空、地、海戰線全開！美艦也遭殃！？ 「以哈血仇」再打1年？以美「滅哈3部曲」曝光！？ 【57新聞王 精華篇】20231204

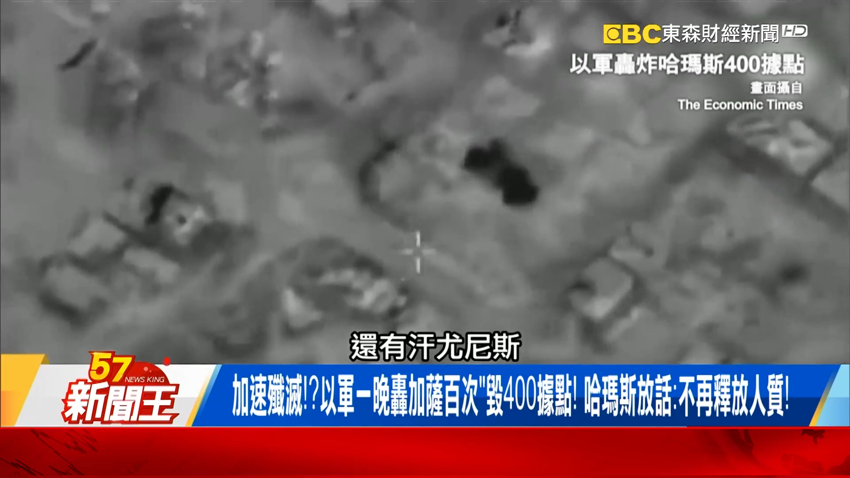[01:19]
以漢尤尼斯這個地方來說它一天就跑被以色列攻擊了大概50幾次
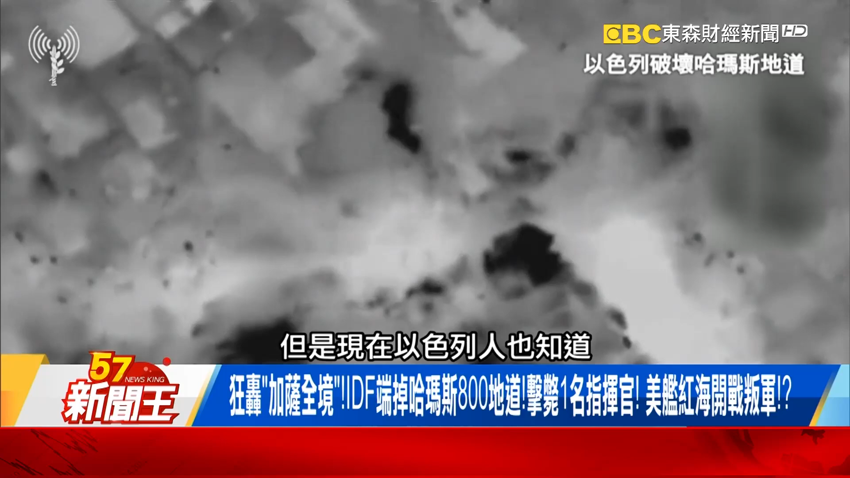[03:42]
衛教或宗教設施來講才讓他能夠這個戰事的運動能夠獲得庇護但是現在以色列人也知道你這個情況就這樣弄那對不起我也就故意不會說因為是學校幼稚園 清真室跟遊樂場我就不打了我照打不誤然後所以你看他能夠在這麼短的時間恢復攻擊就大概其實已經擊毀了半數因為其實這段時間以色列就非常努力的利用停戰的時間去收集這些哈瑪斯的士
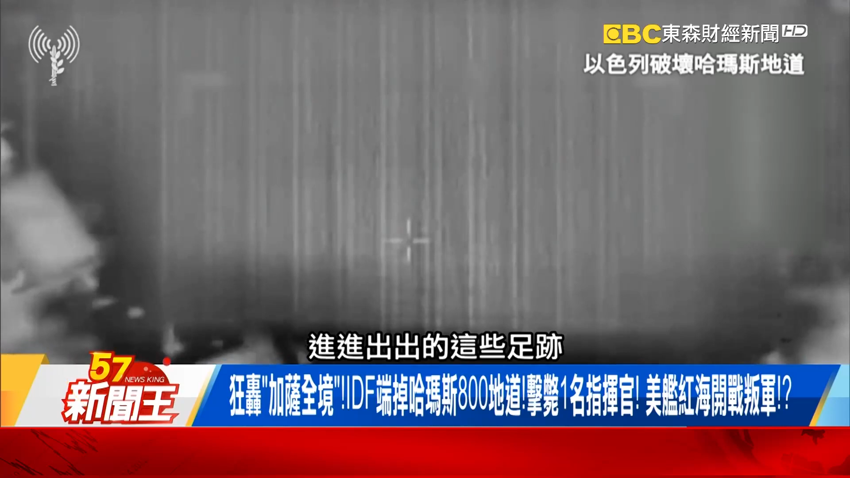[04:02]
兵進進出出的這些足跡其實你可以看到其實現在整個加薩地區真的也是非常非常慘這也是日子為什麼你看到他們的和平談判一結束停火談判一結束